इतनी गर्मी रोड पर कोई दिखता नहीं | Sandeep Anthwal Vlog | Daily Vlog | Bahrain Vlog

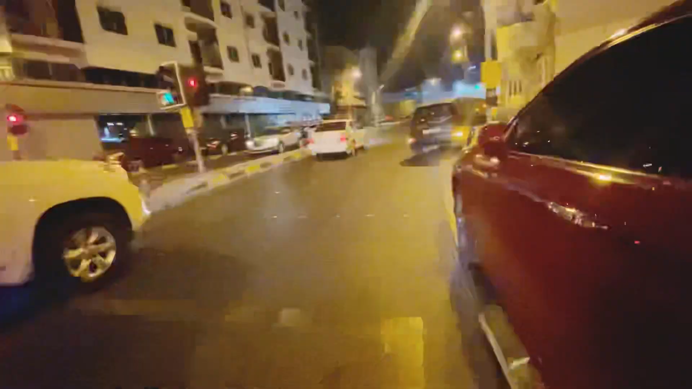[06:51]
तो भाई और आसकल देखो लोग ऐसे गारी पारक करते कहीं भी